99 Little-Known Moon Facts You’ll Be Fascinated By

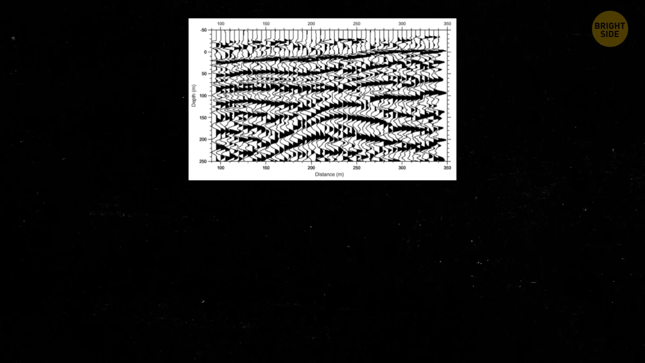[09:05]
This method is all about studying how sound waves move through things.